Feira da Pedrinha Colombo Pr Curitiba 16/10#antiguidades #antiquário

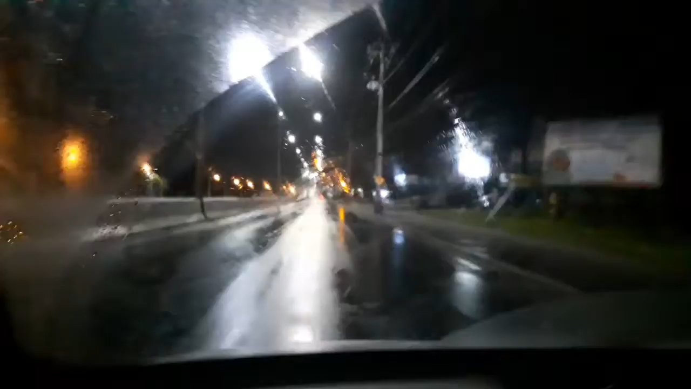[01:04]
vai raiar um dia bonito aí, tá limpo o tempo meu limpador tá ligado por causa do sereninho da madrugada, né então tá aí, tô indo lá pra Colombo, vou fazer venda hoje, né quero vender umas coisinhas agora de madrugada tô levando algumas coisas que tá parada faz tempo ali, né então quero dar uma boa desocupada ali no que tá parado e daí eu vou levar lá pra fazer um precinho ali pra galera ali, né principalmente pros revendedores agora na madrugada aí